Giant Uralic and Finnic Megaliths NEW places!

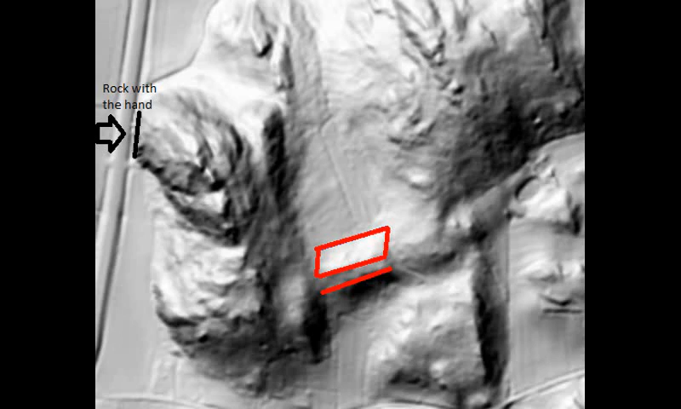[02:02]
Laser scanning map reveals some interesting things about this site indeed. There is a giant rectangular block, enormously 77 meters long, placed in the other side of this mountain. It's like a roof for an open area under it, which is 27 meters high.
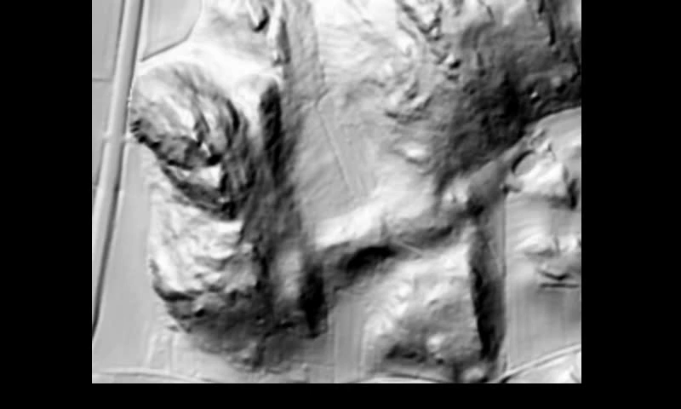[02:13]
This could have been a living place for some ancient giants or a burial site. It opens the south, thus it was probably a living place.
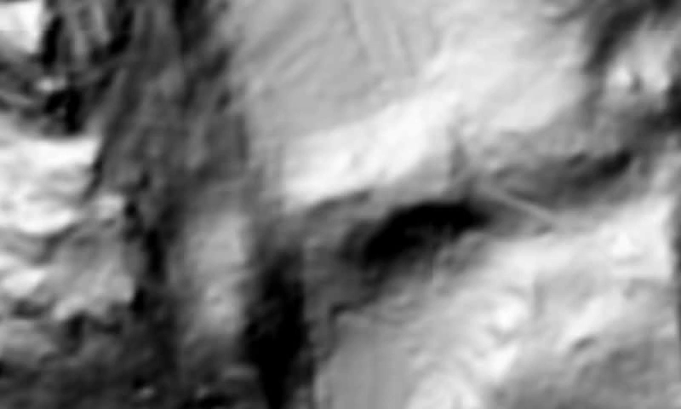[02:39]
Now we go to Porvo in Finland.
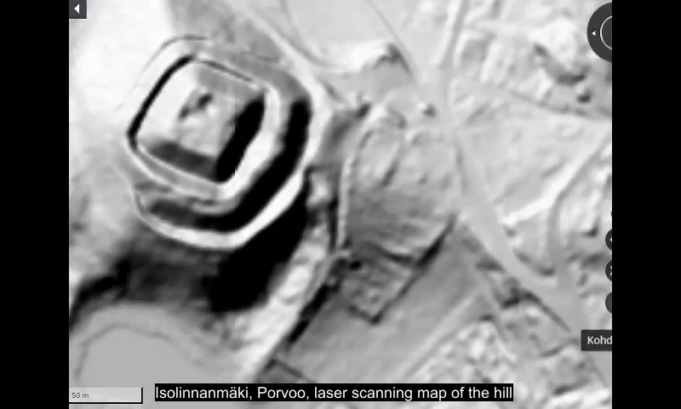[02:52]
There is also an interesting monument which has a likely connection to giants. This hill was used as a defensive place and there was activity during the Middle and the Iron Ages. However, its original purpose was likely to be a giant's burial site and the hill was constructed as a memorial place. Geologists explain this hill as a formation of the Ice Age, but it's clearly artificially made and there is also a striking similarity with the Patemskiy Crater in Siberia.
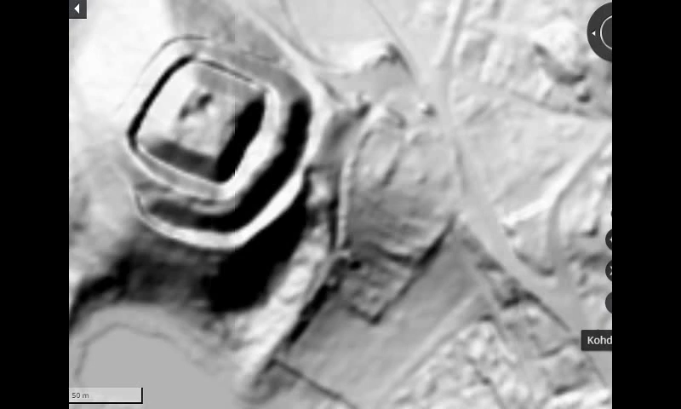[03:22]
Here we have a laser scanning map of this hill, and there is a giant body indeed, and we can see this body right here on the map.
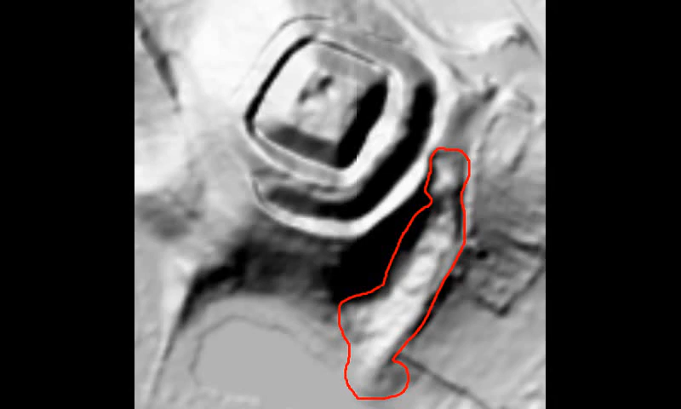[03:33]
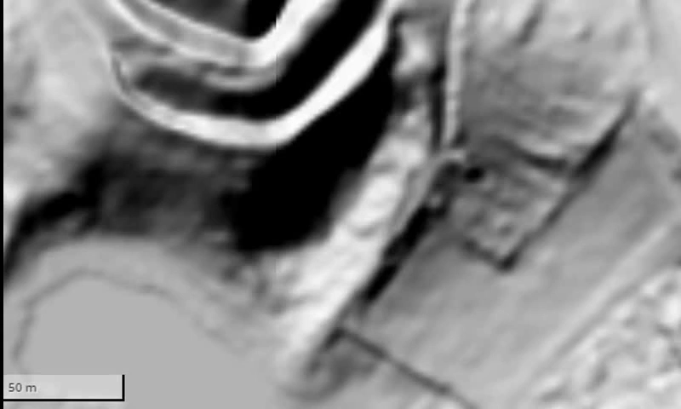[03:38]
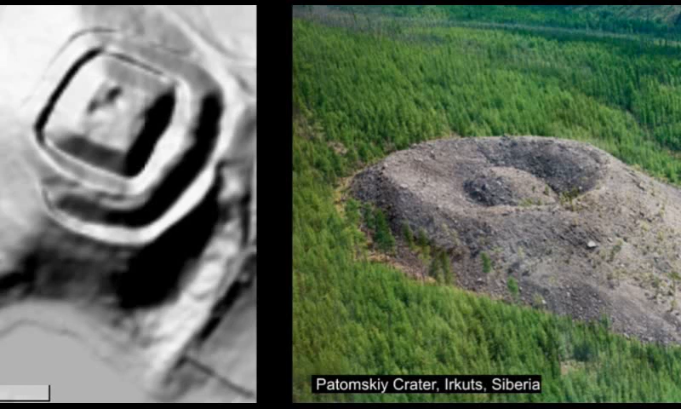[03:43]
This Porvo hill was probably originally similarly shaped as this Patemskiy Crater in Siberia. There may have been similar egg-like formation here in the Porvo Hill as we can see in the Patemskiy Crater. And this enormous body placed here next to the hill is clearly a burial site. And a similar burial site may be here in Siberia as well.